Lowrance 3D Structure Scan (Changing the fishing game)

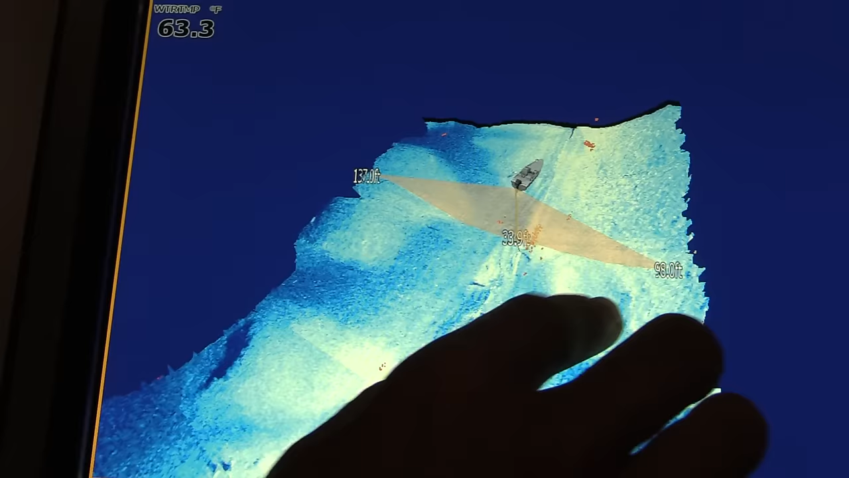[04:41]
On screen: water 63.3°F
I mean, you can see everything, but look at all that bait. Like it's just so... We're cheating.